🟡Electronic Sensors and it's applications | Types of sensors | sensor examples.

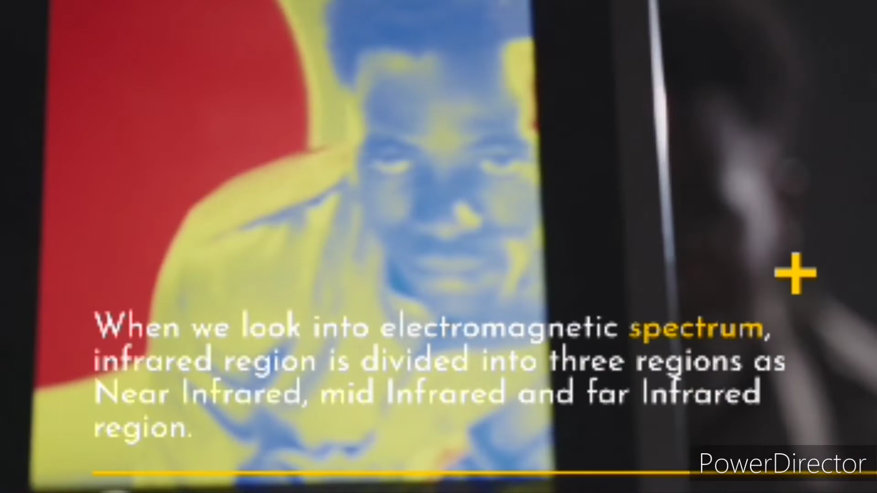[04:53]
When we look into electromagnetic spectrum, infrared region is divided into three regions as near-infrared, mid-infrared and far-infrared region.